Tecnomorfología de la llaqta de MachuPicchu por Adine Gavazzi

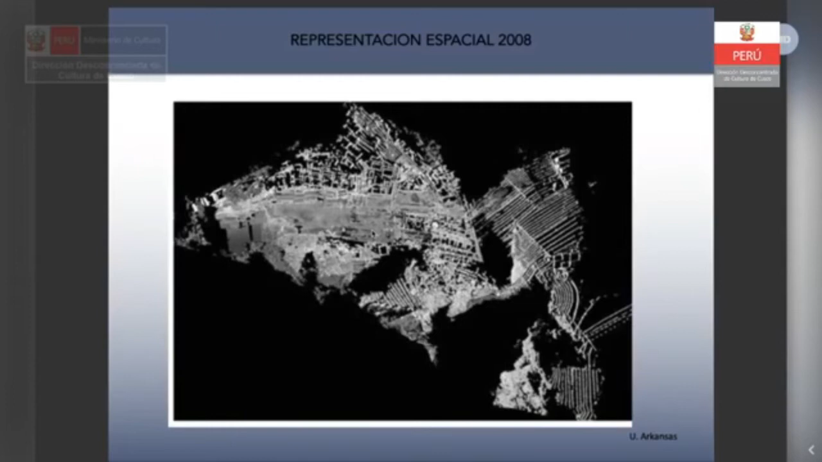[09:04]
Hay que esperar hasta el 2008 para tener una primera imagen representativa tridimensional que añade la sombra y nos hace entender que la diferencia de densidad entre construcciones no se debe al azar, sino se debe clarísimamente a la geomorfología del lugar.
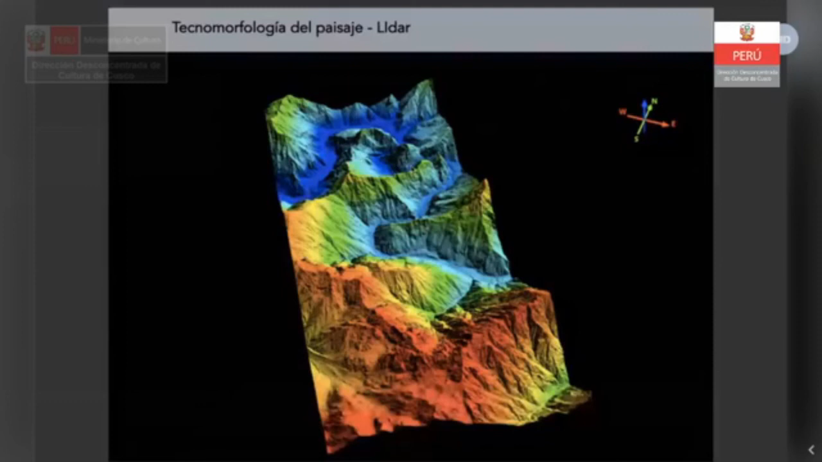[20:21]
Aquí podemos ver Machu Picchu en esta área y podemos identificar en un modelo en el cual han sido quitados toda la superficie de los árboles como realmente la geomorfología se presenta en el caso del Valle de Machu Picchu.
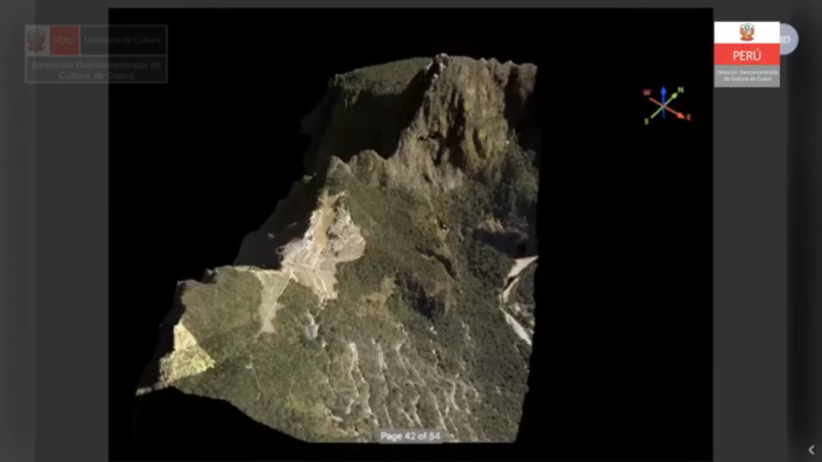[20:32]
Esos modelos son muy útiles porque permiten, por ejemplo, definir fotografías tridimensionales, pero sobre todo nos permiten comprender,
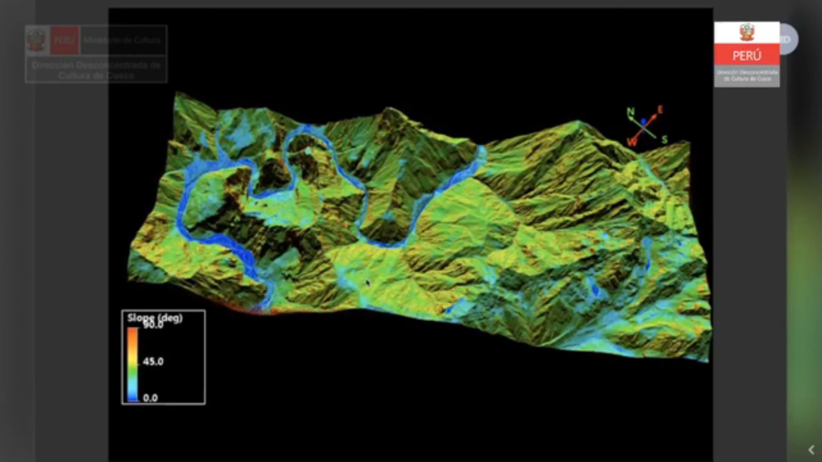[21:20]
Eso nos da una comprensión profunda y realmente importante de cómo los incas vieron su paisaje cultural desde arriba y nunca desde abajo. Y también, naturalmente, nos permite observar cómo los incas estaban siguiendo trabajando en muchas áreas de Machu Picchu, por ejemplo, acá vemos en el caso de Huayna Picchu.
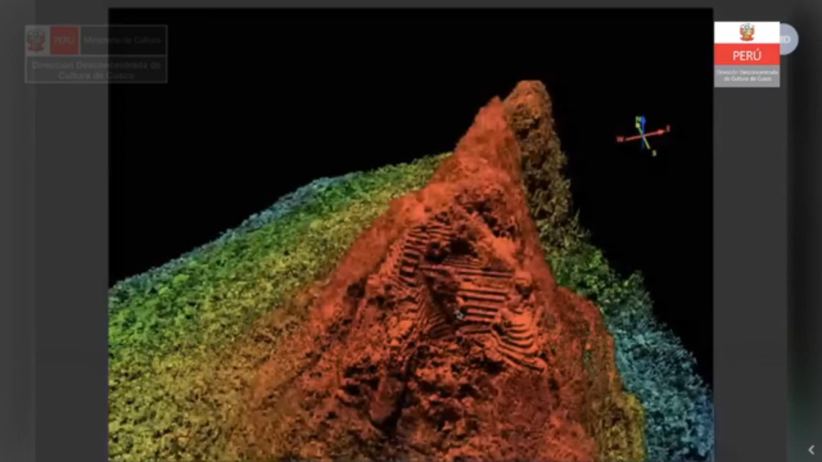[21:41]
Para un futuro levantamiento y sobre todo la colocación de esos levantamientos.